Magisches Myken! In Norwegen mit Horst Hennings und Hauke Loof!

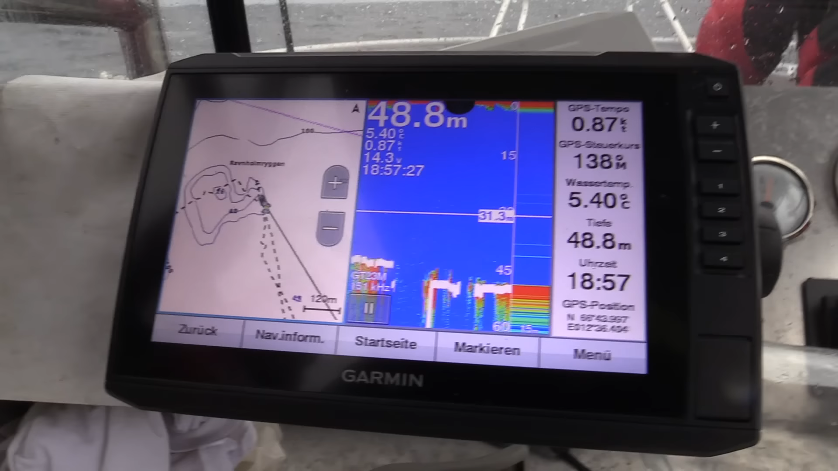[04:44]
On screen: depth 48.8 m, water 5.40°C, speed 0.87 kn
Nochmal eine kleine Erklärung zum Punkt, den ich jetzt angefahren bin. Also man sieht hier richtig schön im Nirvana überall tiefes Wasser.
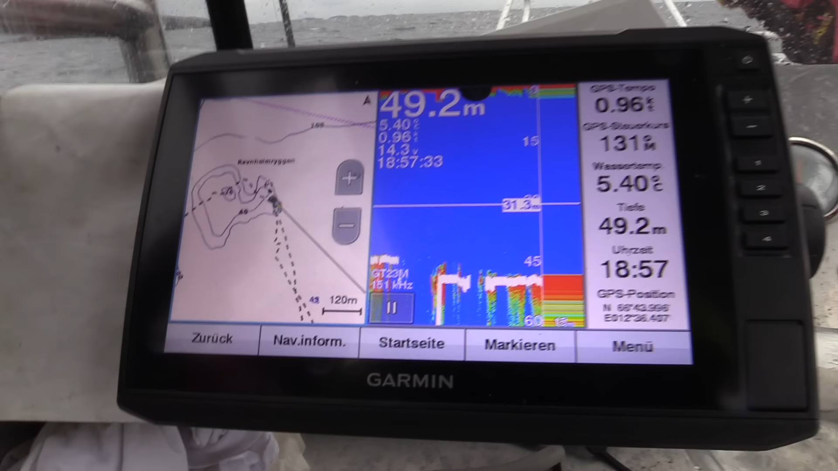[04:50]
On screen: depth 49.2 m, water 5.40°C
Haben wir hier so einen klassischen Berg, der geht bis auf 26 Meter hoch und direkt auf dem Berg war jetzt nichts.
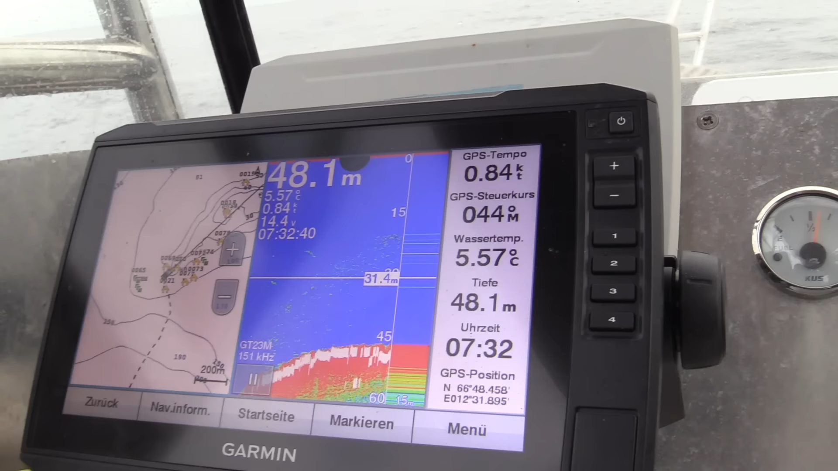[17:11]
On screen: depth 48.1 m, water 5.57°C, speed 0.84 kn
Ein Plateau, das ist auch ziemlich groß. Guck mal, da sind schon Anzeigen. Na, ich muss jetzt erstmal erzählen hier vor der Kamera. Ich darf nicht wahnsinnig werden. Auf jeden Fall haben wir hier ein Plateau.
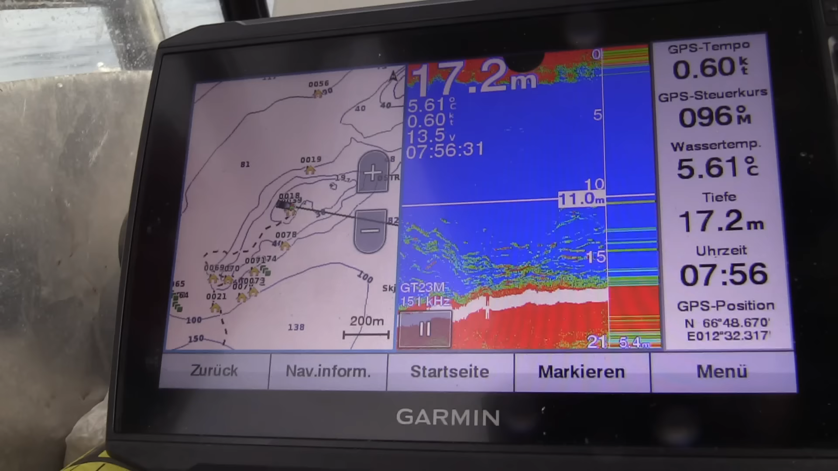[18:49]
On screen: depth 17.2 m, water 5.61°C
Und umso flacher wir werden, desto, also hier schwimmen ein paar richtige Granaten rum.
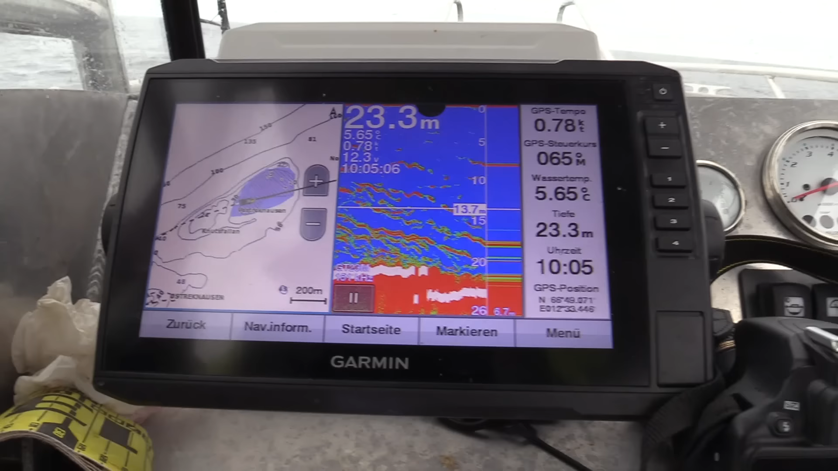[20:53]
On screen: depth 23.3 m, water 5.65°C
Der hat bei 8 Meter gebissen und ist dann abgehauen.